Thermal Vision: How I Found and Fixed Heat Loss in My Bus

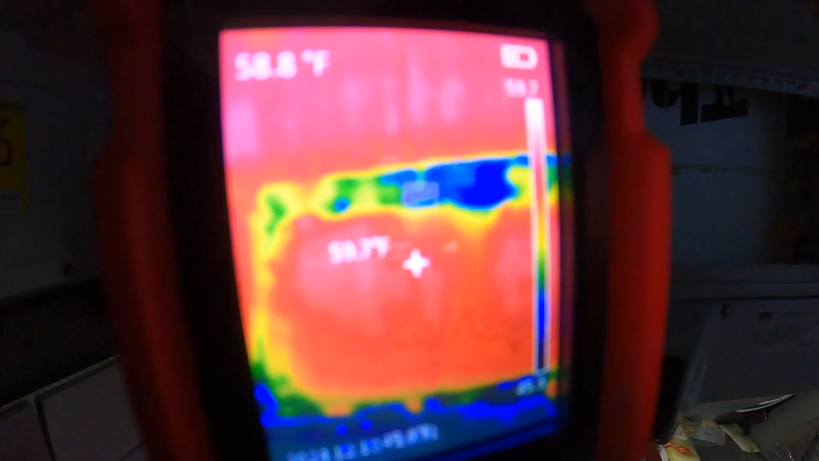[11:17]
Yep so this this was a huge improvement and then in here I don't know this is probably still pretty bad.
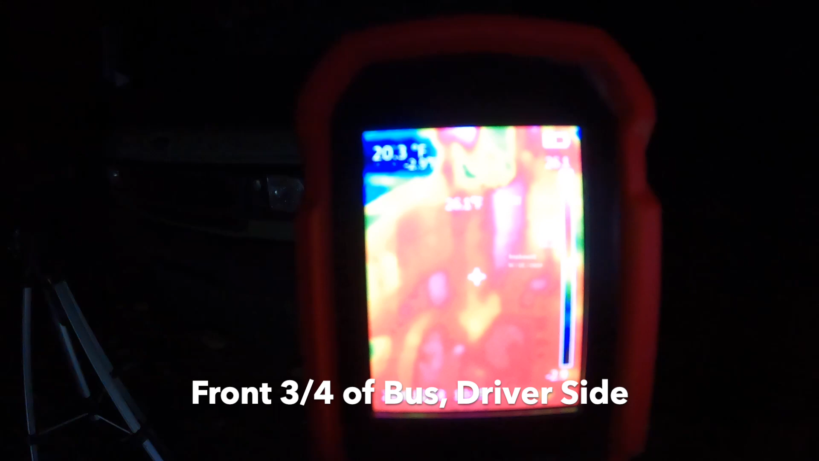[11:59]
So this side of the bus is gonna be a little warmer because this side hits the sun so it's probably still radiating quite a bit of heat. How's the side door doing?
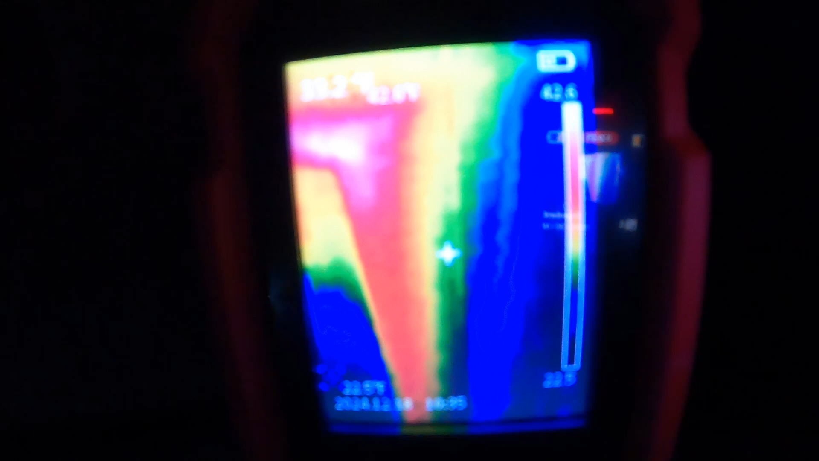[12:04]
We have major heat loss right above the door where the bus body meets the the van. Now we're getting to the side of the bus.
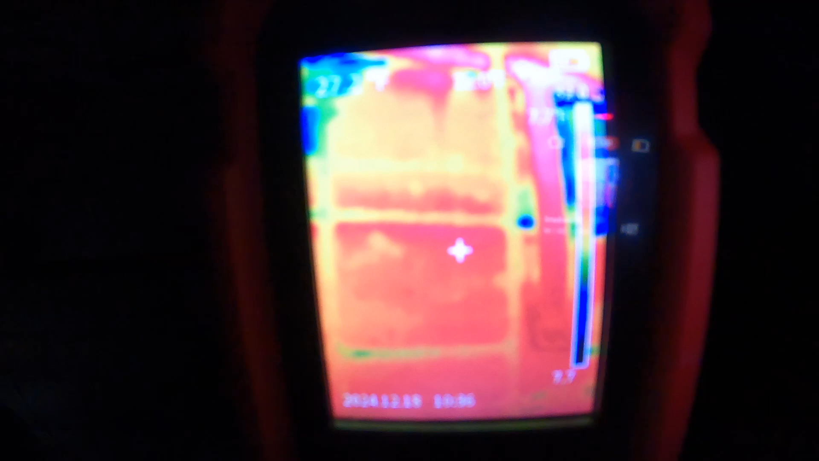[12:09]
There's the ladder. Let's actually get up on the roof quick. All right we're on the roof of the ski schoolie.
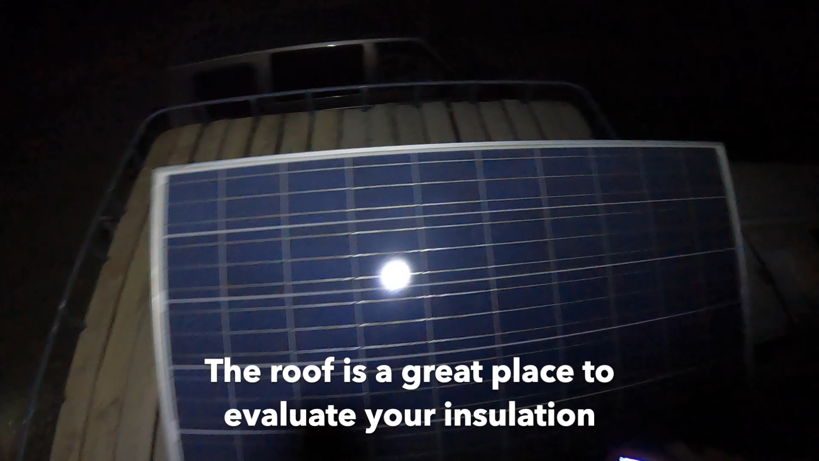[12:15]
Again just upgraded the solar system. Put a huge panel up here. Upgraded the batteries.
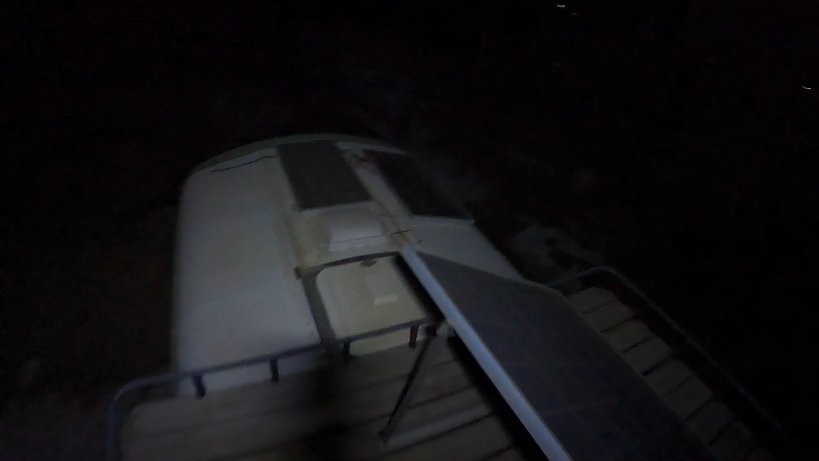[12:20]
Definitely check that video out if you're interested. But here is what the roof looks like with a thermal camera. So you can see that the solar panels are pretty cold there.
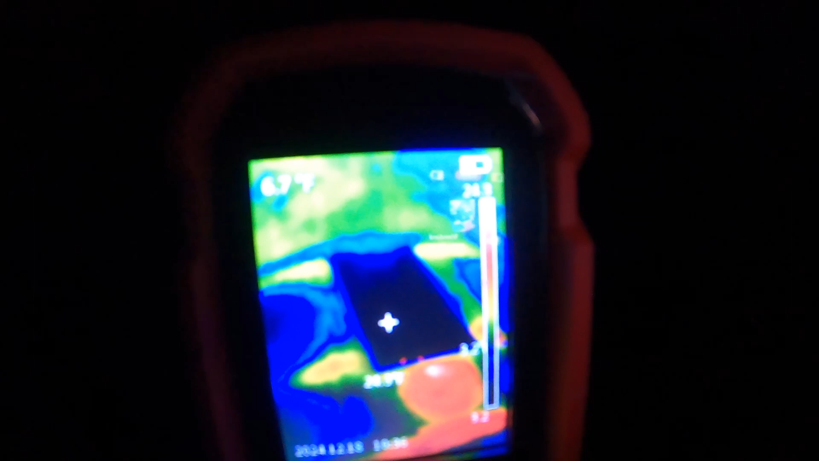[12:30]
That right there dead center that major portion of heat loss that is the ceiling fan right there.
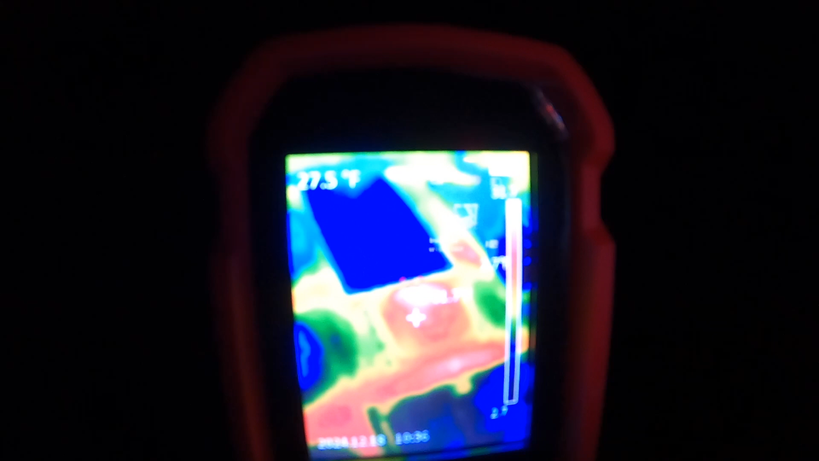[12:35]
And then these stripes those are the ribs
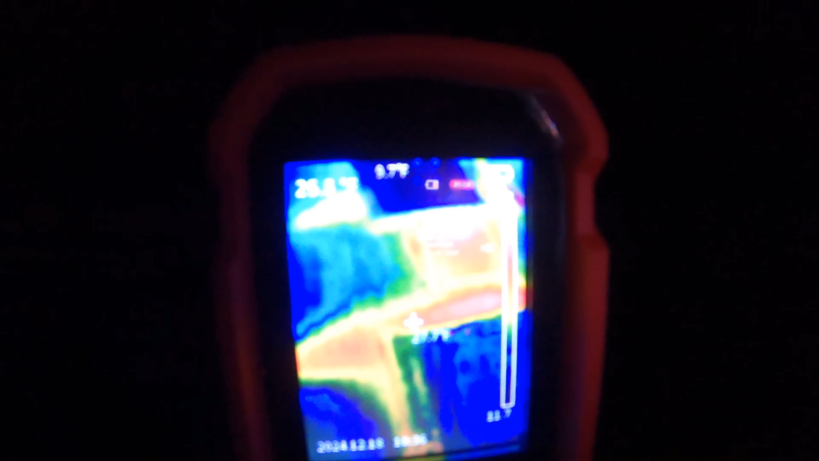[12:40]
that give the roof of the bus so much support but they also pull out so much heat.
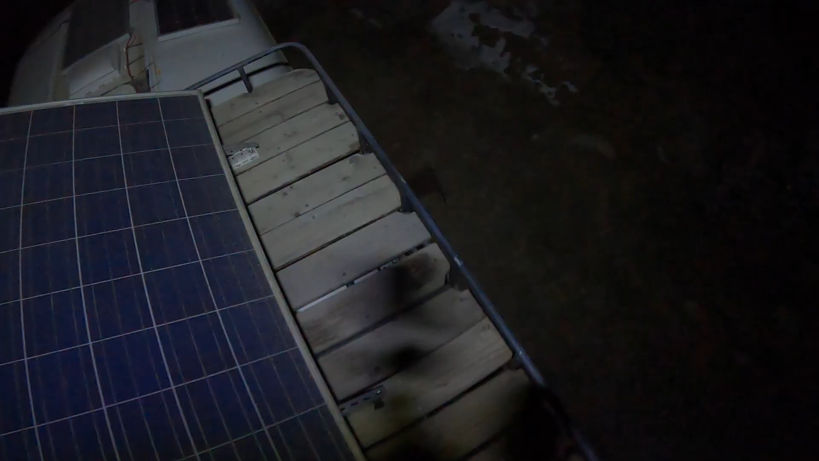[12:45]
So let's get back down.
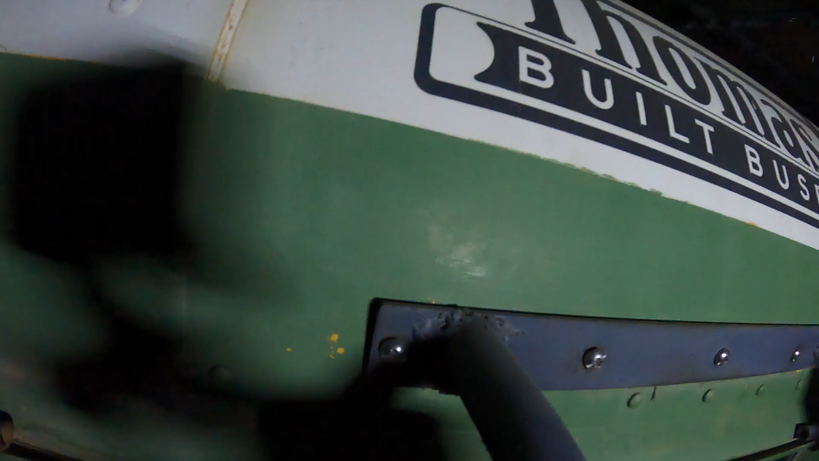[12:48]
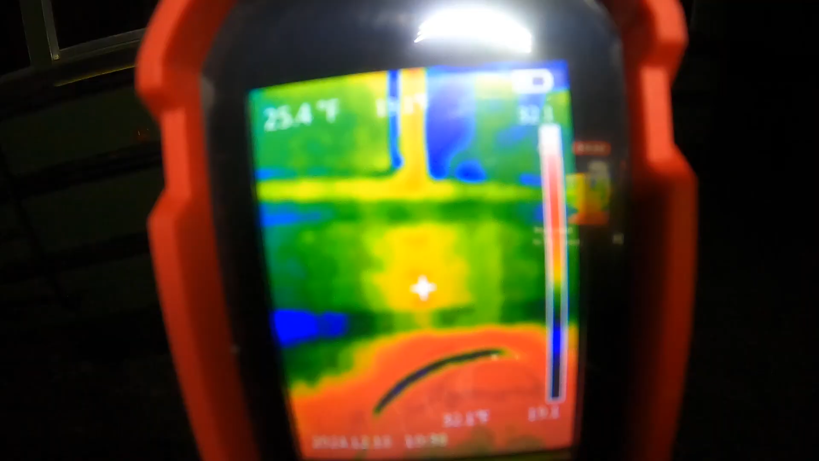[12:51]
You can see there is quite a bit of heat on this rear wheel and that is
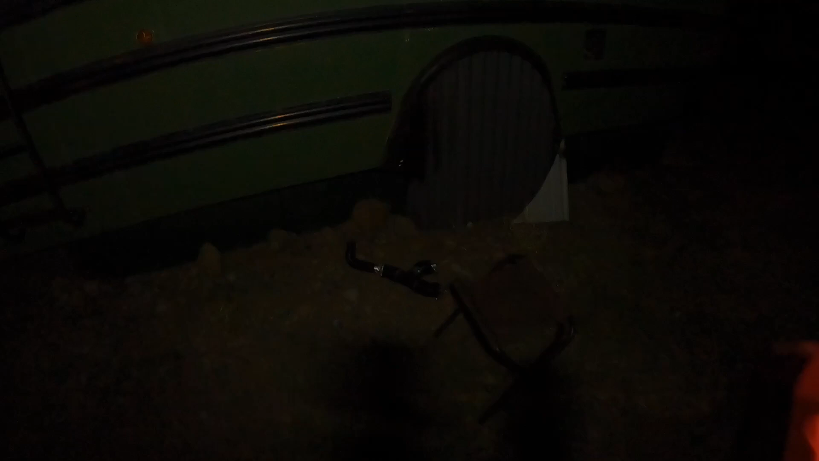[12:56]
because that is the exhaust of the diesel heater.
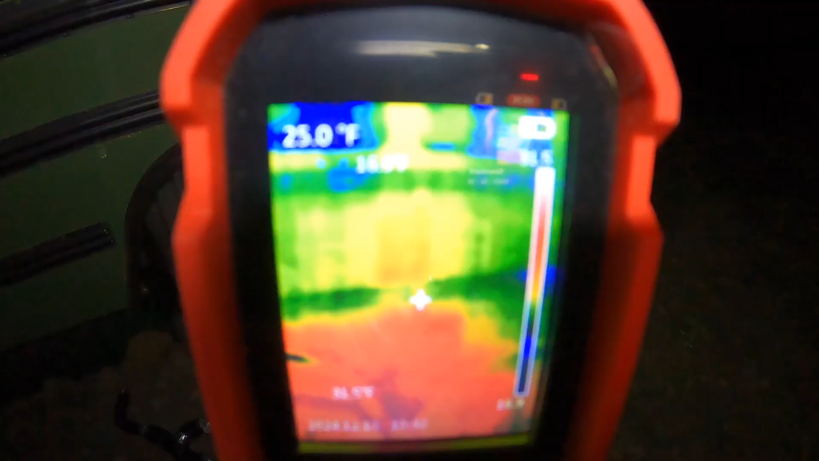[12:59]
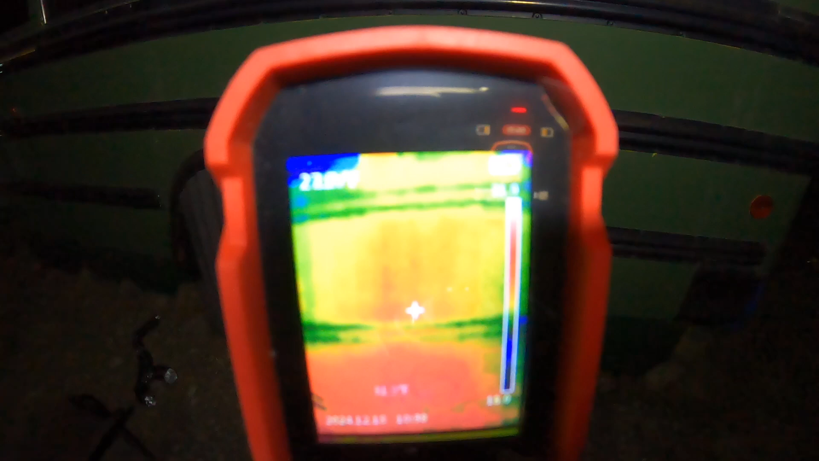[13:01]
The other spot I noticed a decent amount of heat loss was right here. That is the fuel filler cap.
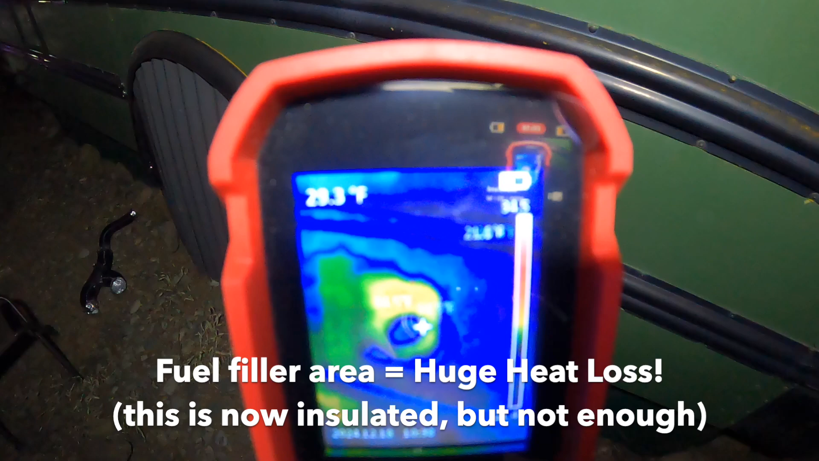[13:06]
So like I showed you guys inside already. I've already insulated it.
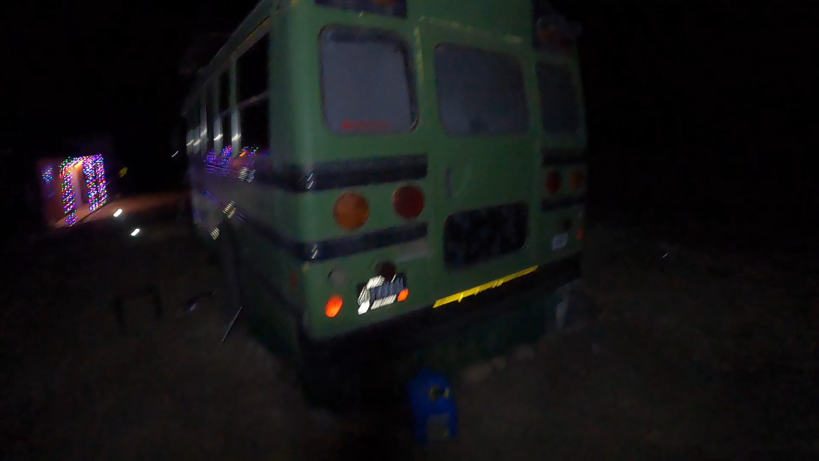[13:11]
All right moving on to the back with the best license plate in Colorado.
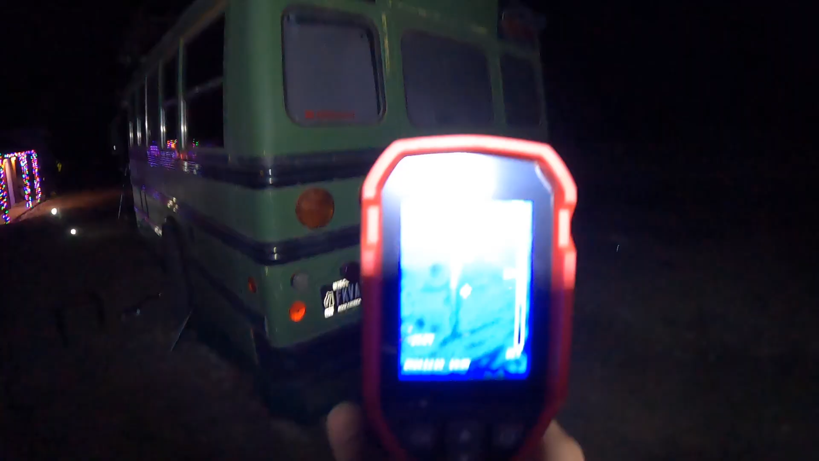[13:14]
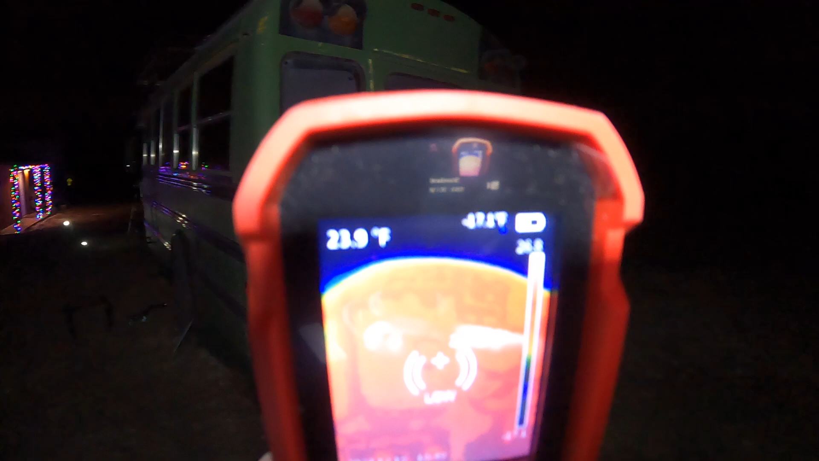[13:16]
On screen: spot 23.9°F
We are seeing a huge amount of heat loss on the top edge of the door. I've tried to remedy that.
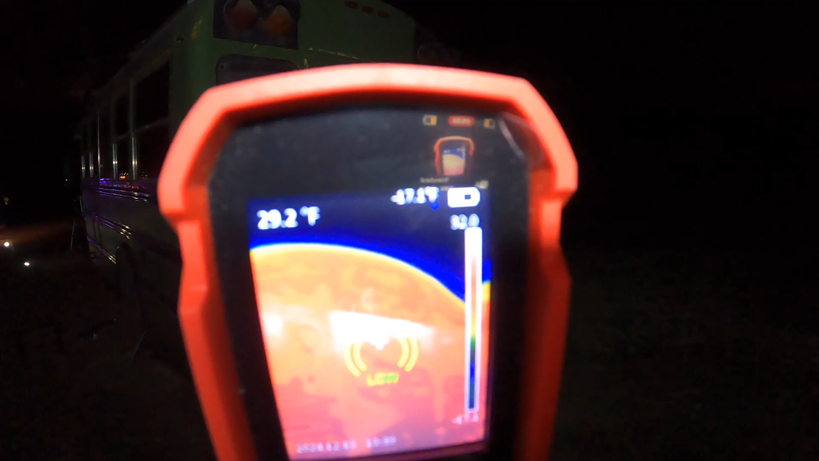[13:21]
I'll show you guys what I've done so far.